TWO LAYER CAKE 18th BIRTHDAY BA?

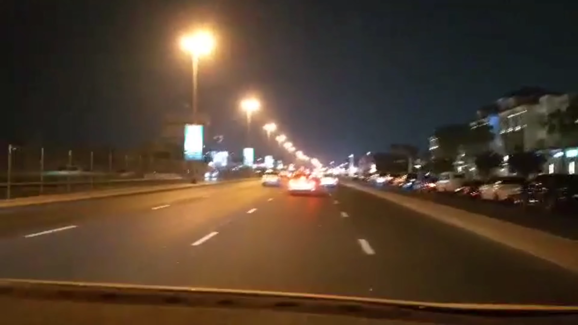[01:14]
So yan guys, dito na kami sa kalsada. Ayan, pupunta kami sa kabila. So pupunta kami dyan, mag-U-turn, and diretso sa may bridge. Masilaw, masilaw. Ha? Masilaw ang mata ko. Gabi na kasi. Sa kabila, yan ang Box Park.
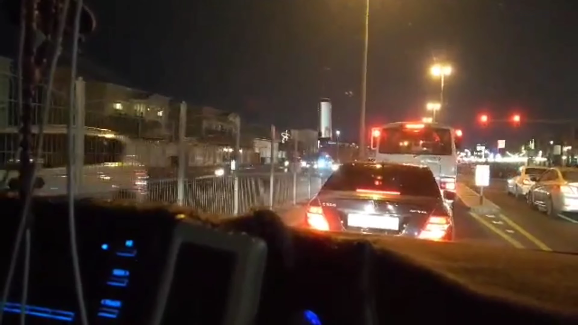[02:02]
Alsapa. So, see you later. Pagpunta namin dun sa pupuntan namin. Bye! Ito, dito na kami sa may bridge.
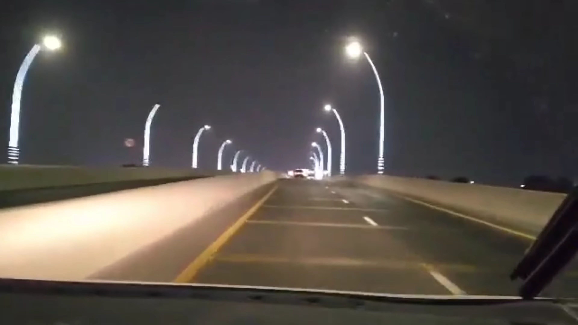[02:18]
Ito ang Sapa Bridge. Ayan yung water canal.
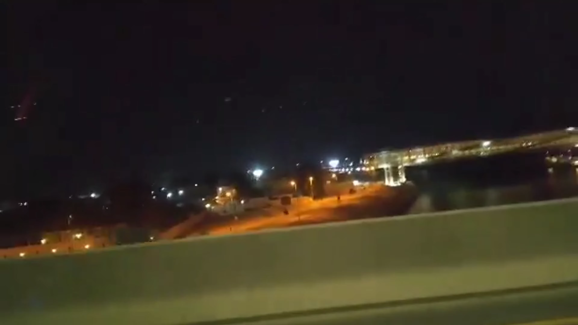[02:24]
Ayan. Ayan. Ito kami. Ayan ang Alsapa. Alsapa.
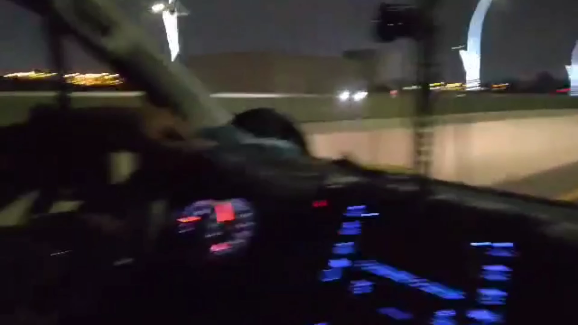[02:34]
Ayan si Kalbo, madilim. Pagod ng mata, pagod.
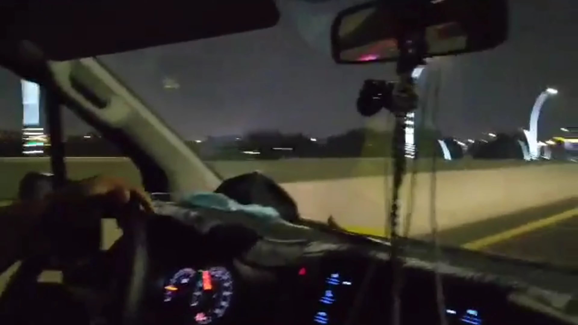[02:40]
Yan ang itsura ng bridge paggabi. Masyadong mailaw.
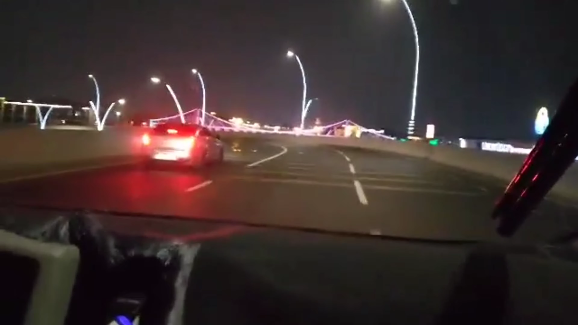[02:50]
So, pababa na kami. Pababa na kami. Ayan. Makita niyo sa kabila yung V Hotel. Ayan.
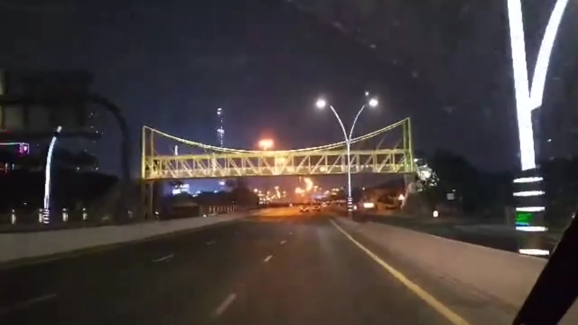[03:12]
Siya. Yan ang itsura ng Dubai paggabi. Hindi ka matatakot maglakad kasi maliwanag.
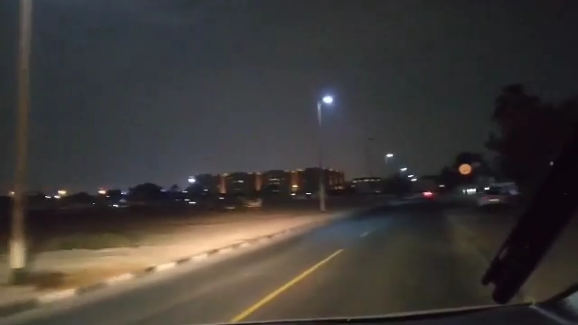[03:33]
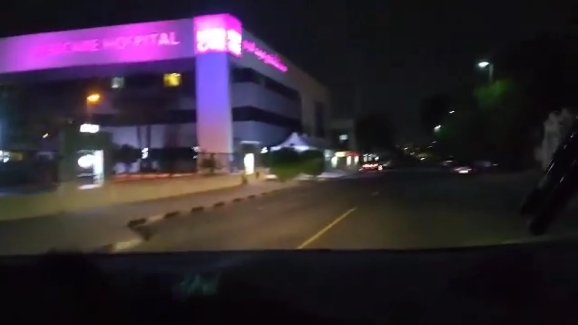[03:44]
Sa dulo pupuntahan namin. Dito, medyo, medyo madilim.
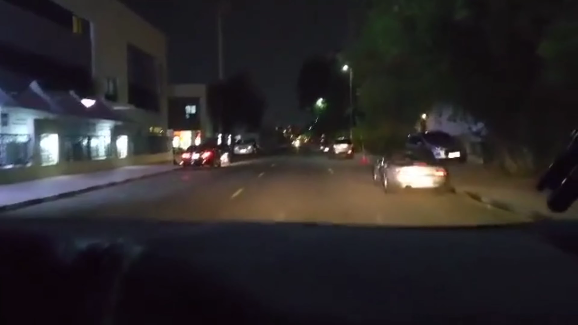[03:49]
Madilim siyang tingnan, pero pagka sa ano, dito kayo, hindi na maliwanag siya. Ayan. Oops.